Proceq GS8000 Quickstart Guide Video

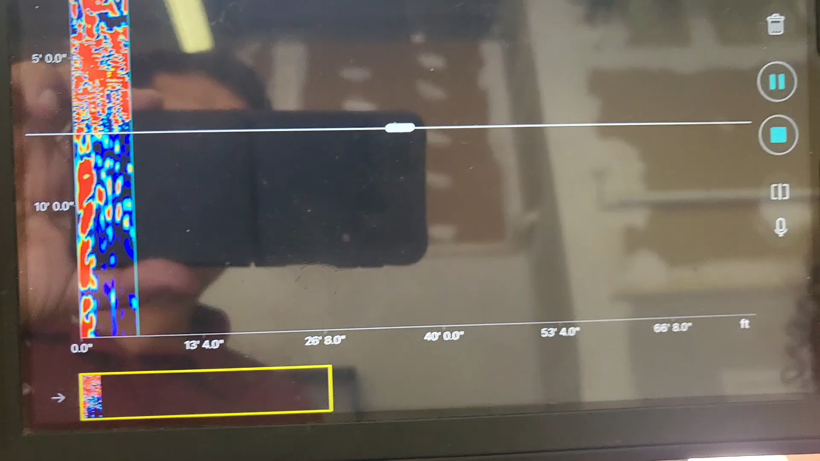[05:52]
All right? So first of all, to get it to look normal, you can just two-finger swipe up.
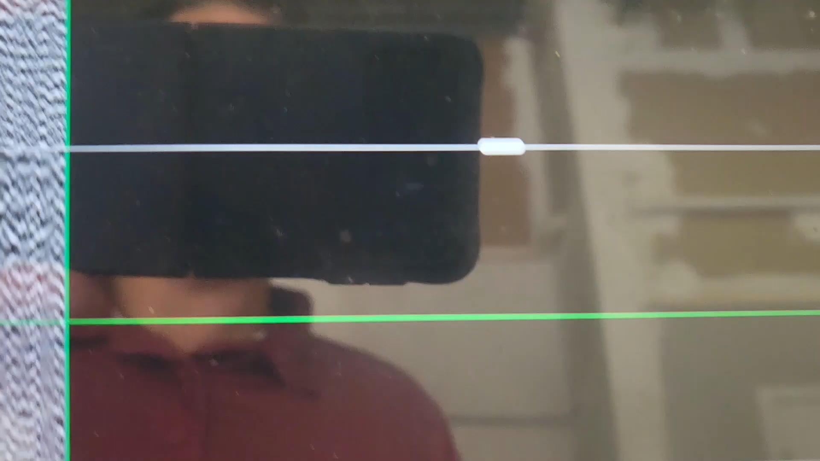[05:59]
And now you can get normal-looking data. Okay? Grayscale.
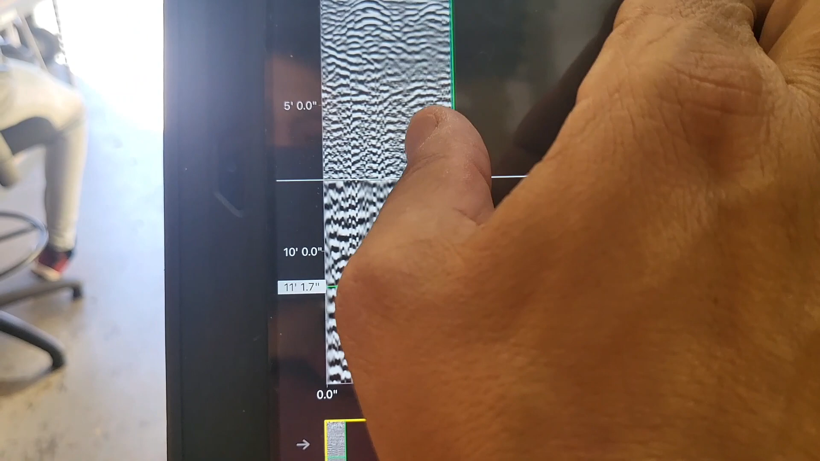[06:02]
If you want to increase, you know, you can just do it with your fingers, you know,
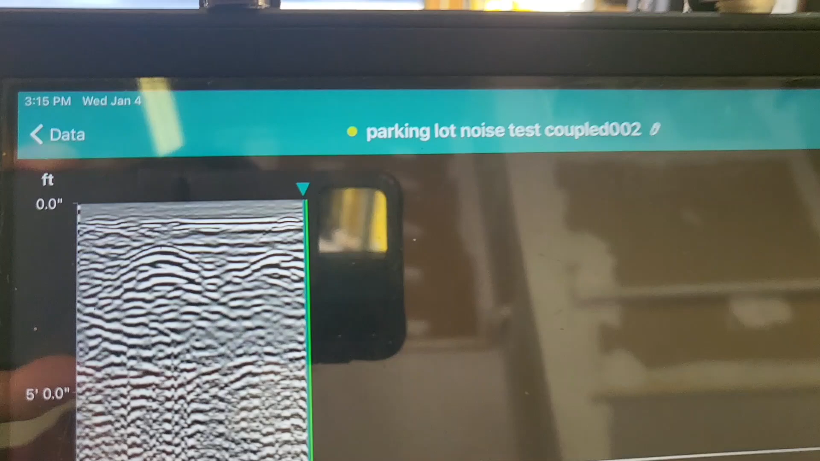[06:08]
however you want here to size it the way that you want to size it.
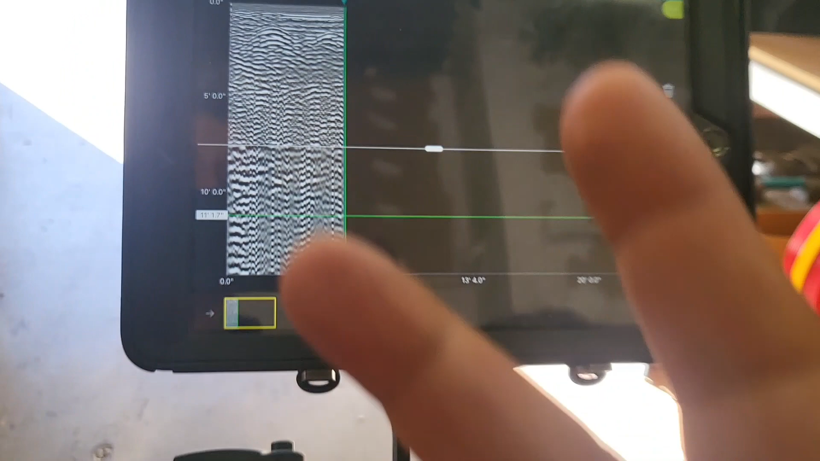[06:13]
This system has two antennas inside of it. They're both step frequency continuous wave.
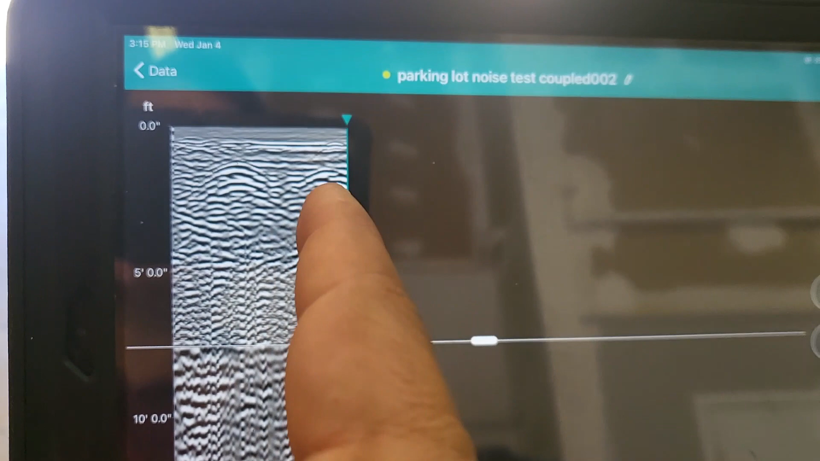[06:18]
And so you have a high-frequency antenna and a low-frequency antenna. Okay?
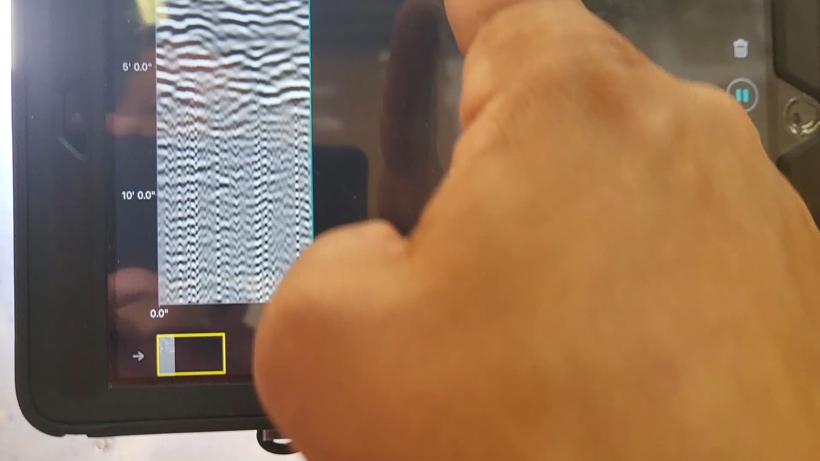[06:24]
So that's showing all of the low-frequency, and now that's showing high-frequency, you know, down to around what we're estimating to be, I don't know, almost five feet.
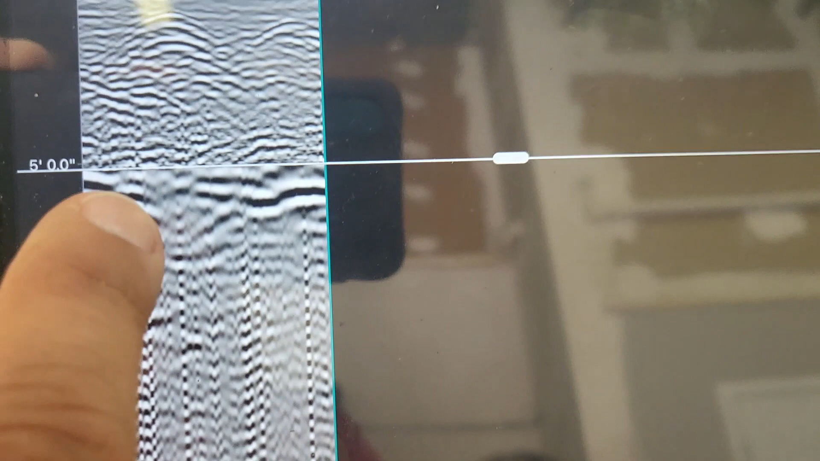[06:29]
And then low-frequency below five feet.
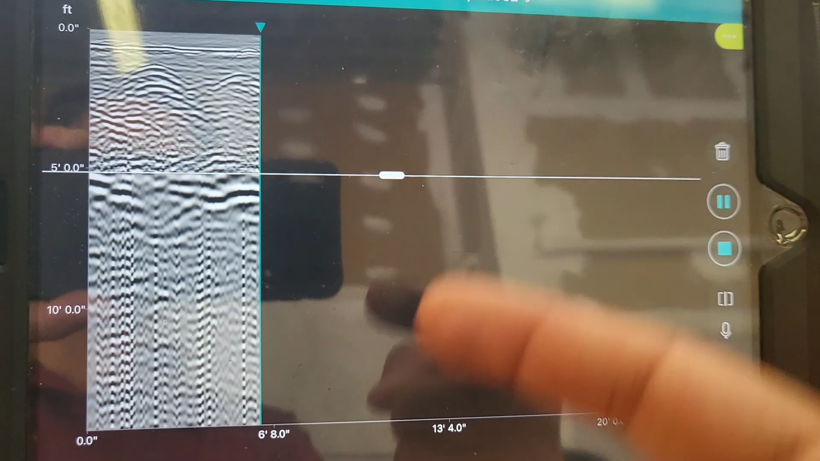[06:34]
So you can make those adjustments if you want. Usually, if we're outside locating utilities, we start with this pretty high up
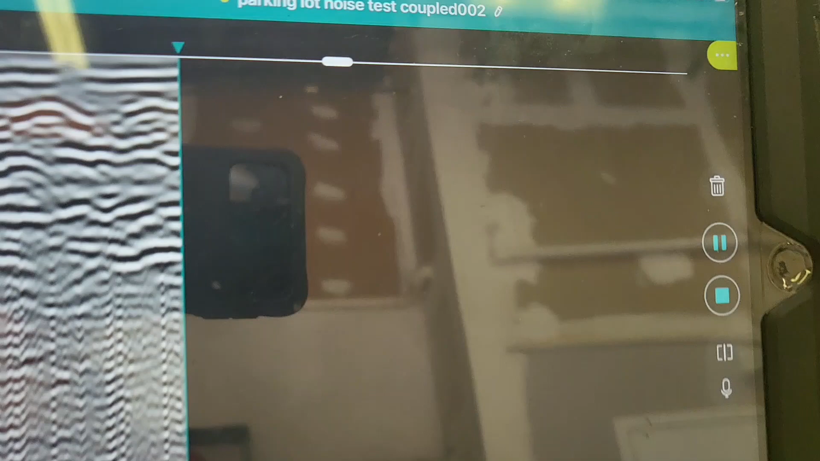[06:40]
to look at the lower frequency because it's a broadband. And you can really see a lot in this.
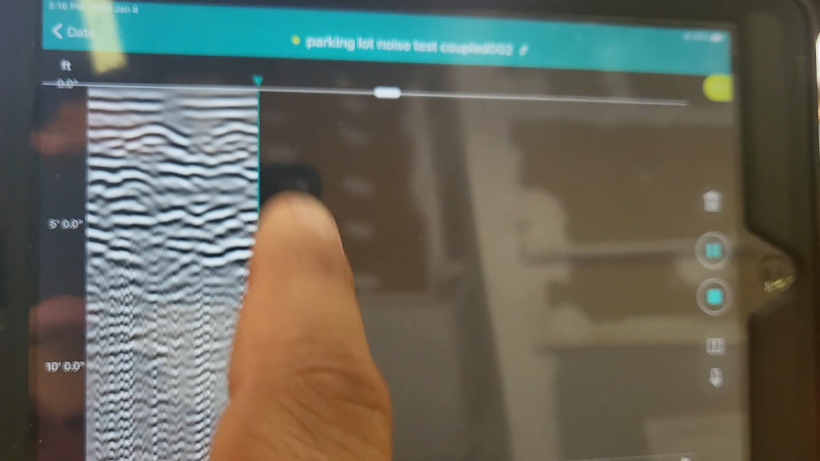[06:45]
If we're inside like we are right now on concrete,
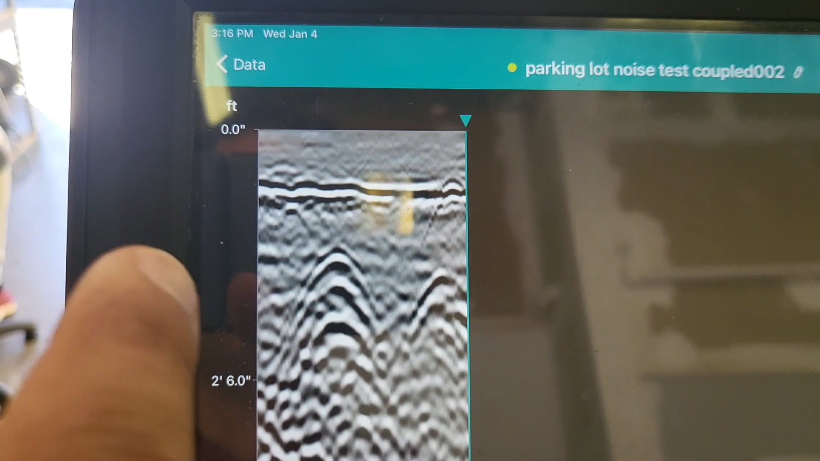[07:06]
that is maybe a foot or so below surface. So that looks pretty good.
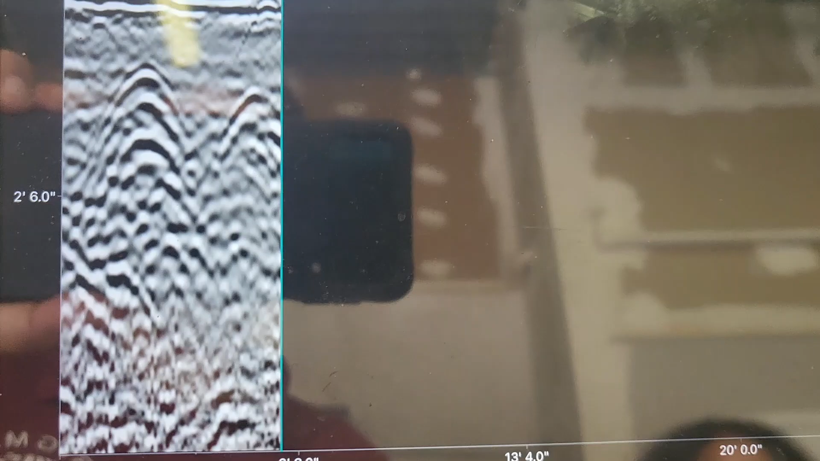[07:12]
All right.
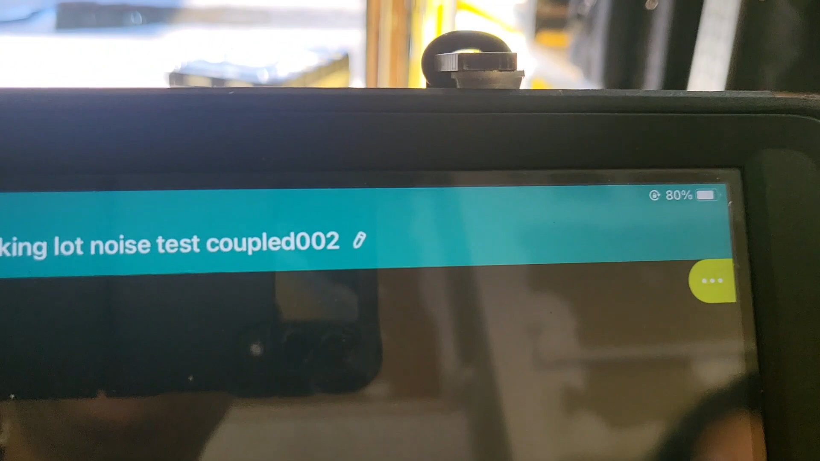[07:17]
So now that we've pushed, if we pull back, you can see that it has a marker to track where you go.
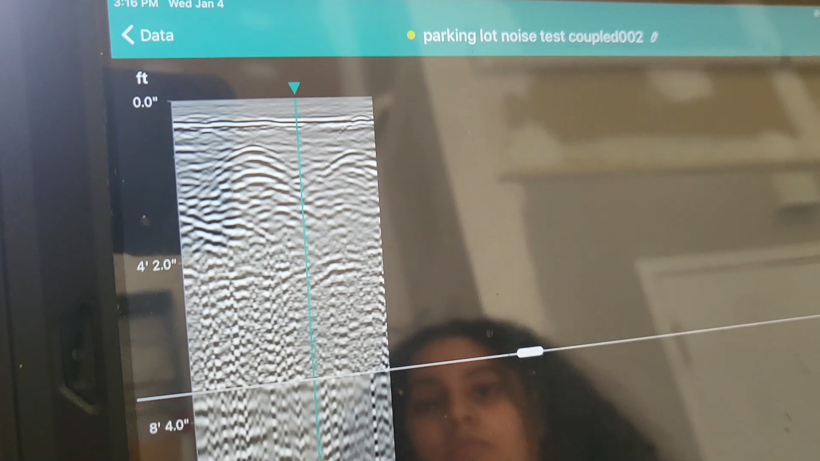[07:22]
So if we stop right here and we bisected the hyperbolic reflection response,
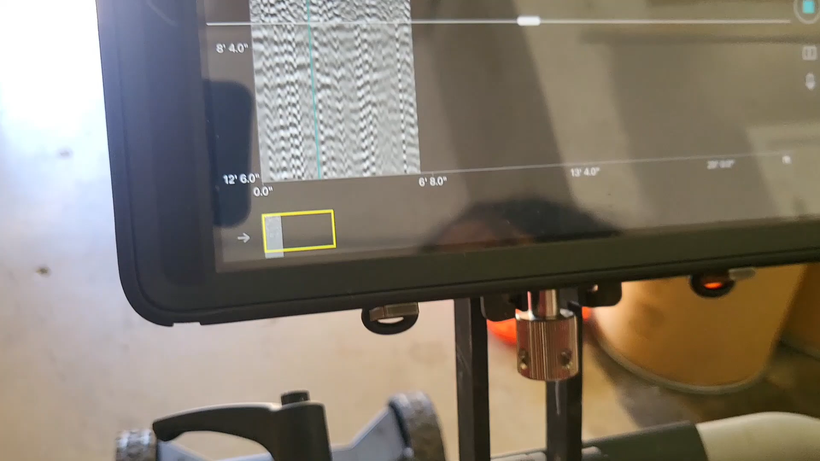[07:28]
then that shows us that, you know, where it is.
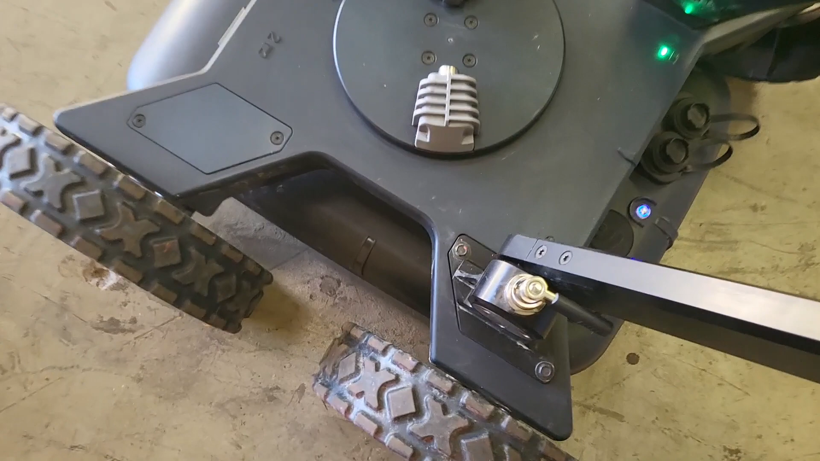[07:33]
And so technically, that response is between this little marker and the other one on the other side.
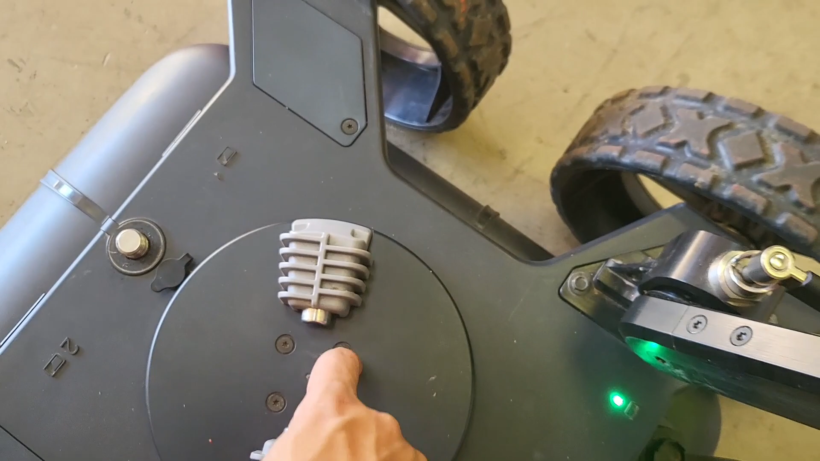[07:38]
So it's right in the middle of the GPR, and that's where you would mark that one.
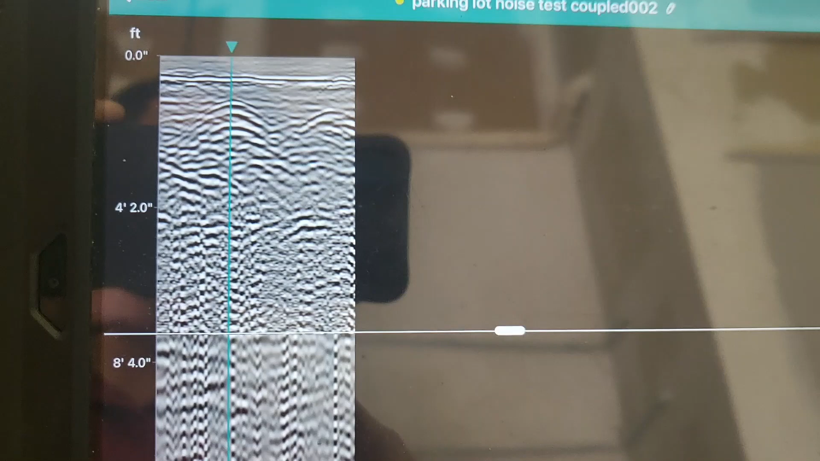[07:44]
If you want to see it in migrated and transformed mode, you just two fingers swipe up.
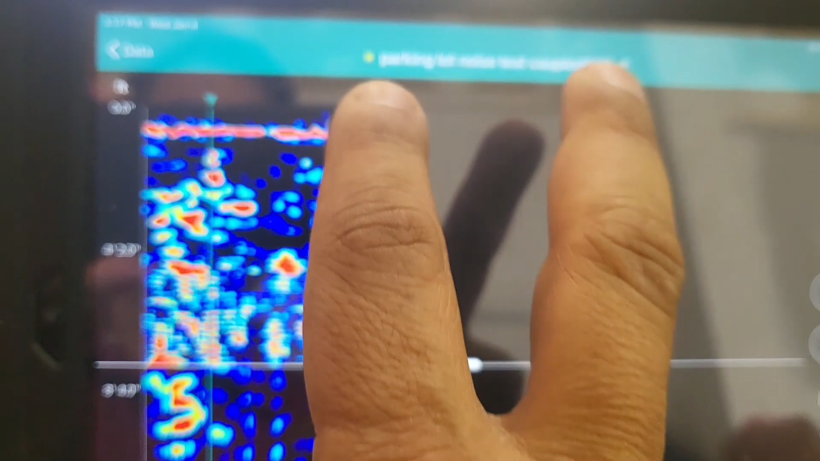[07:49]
And now it's in migrated and transformed mode. All right.
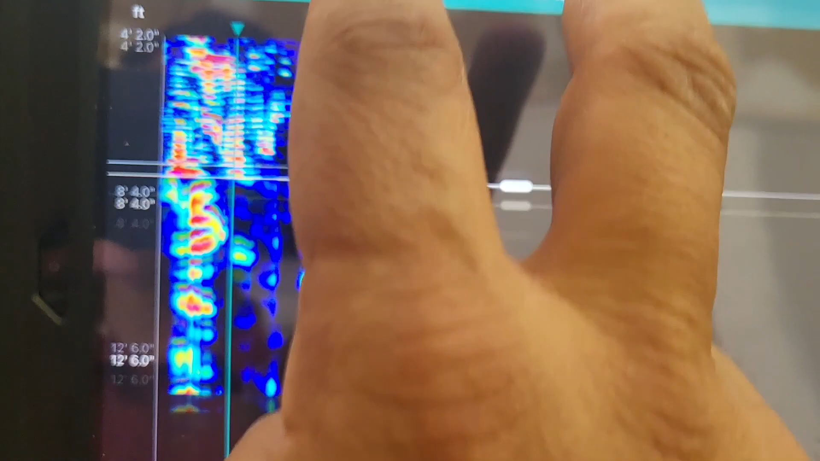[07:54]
So you can just swipe up, you know, to see it into different modes.